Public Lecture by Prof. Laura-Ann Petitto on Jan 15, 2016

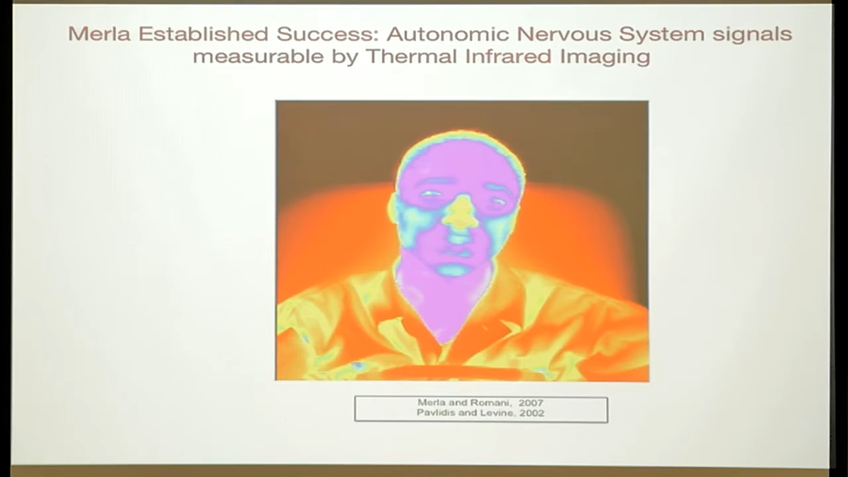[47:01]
So the thermal imaging reads cutaneous skin temperature variation, which is related
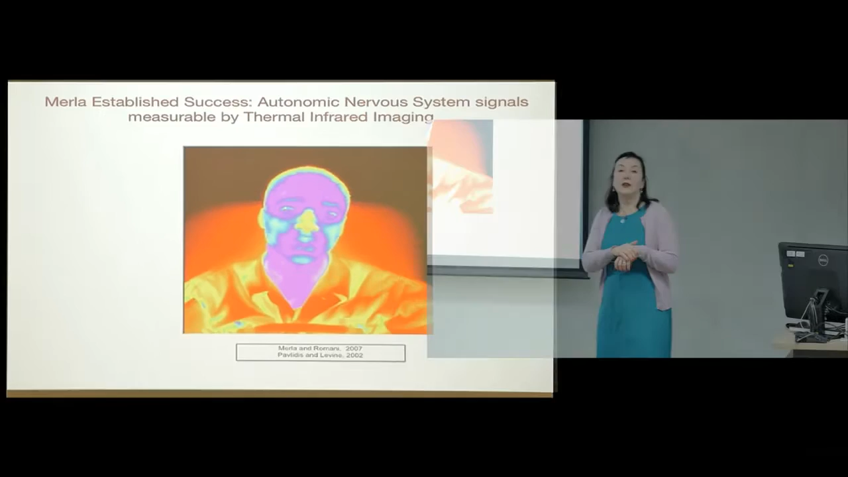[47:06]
fundamentally related to the autonomic nervous system, the parasympathetic and the sympathetic nervous system. If this is, as I said, it's non-invasive, it's just a camera that's in the direction of that's pointed towards the person,
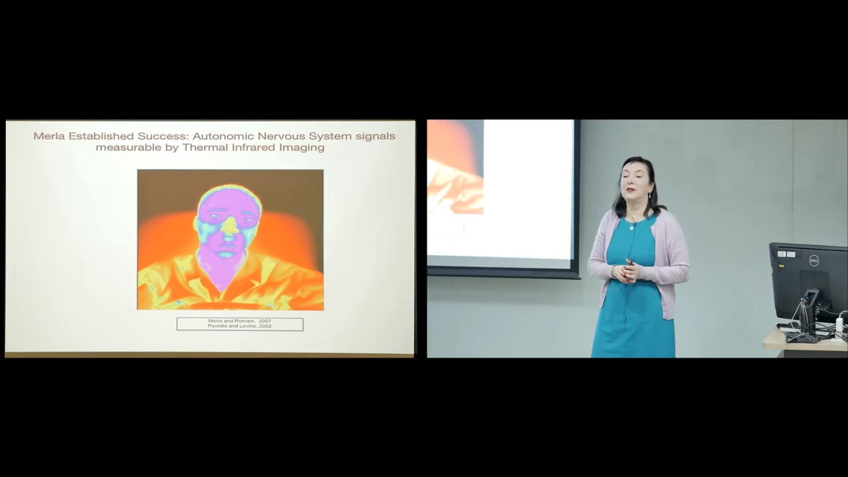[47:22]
and emotional reactions of stress reactions of calm and attentiveness can be discerned through changes in the skin temperature through very complex mathematical processes.
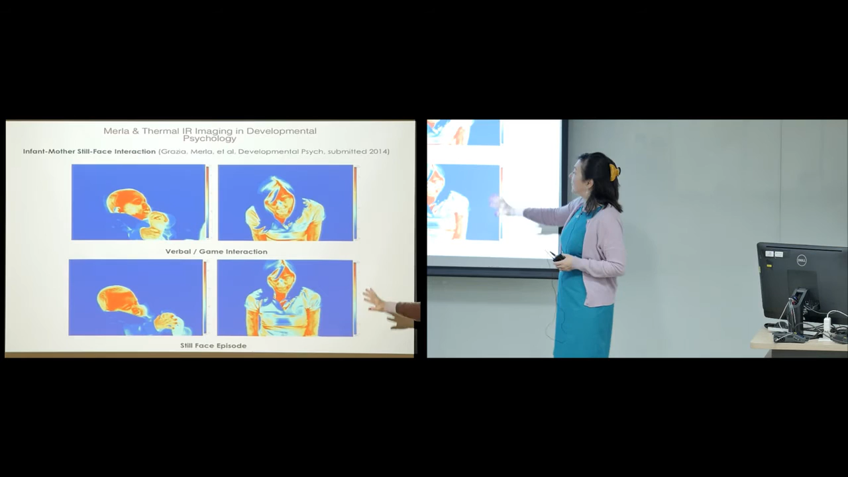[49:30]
the heat distribution of the mother's face suggests that, in fact, she's the most stressed and not the baby, that the mother has the stress reaction as opposed to the baby.